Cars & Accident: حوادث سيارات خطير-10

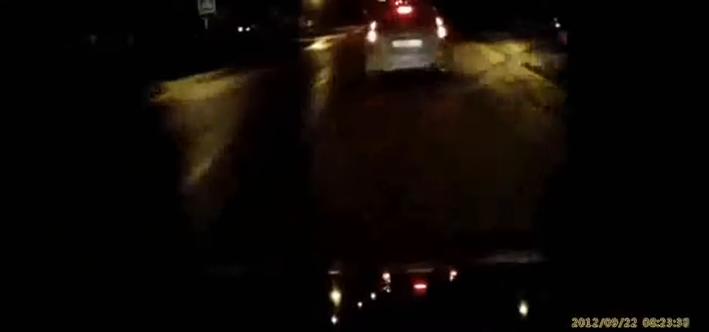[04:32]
Ну-ка, звони в милицию. Толя, а Эдар, звони в милицию. Они сейчас нам перекрывают дорогу, не дают. Они блокируют нас, смотри опять.